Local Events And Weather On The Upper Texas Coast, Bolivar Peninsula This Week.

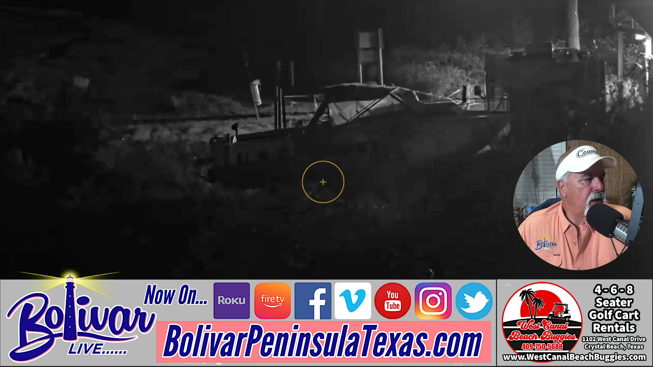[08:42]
There we go. There's the Galveston view. Someone was on the camera looking around. And this is the Bolivar Flats cam that you can see. You can also operate it. Right now I'm operating it from the back end, but it's got some great views of the jetties and that. There you can see the jetties and Galveston in the background.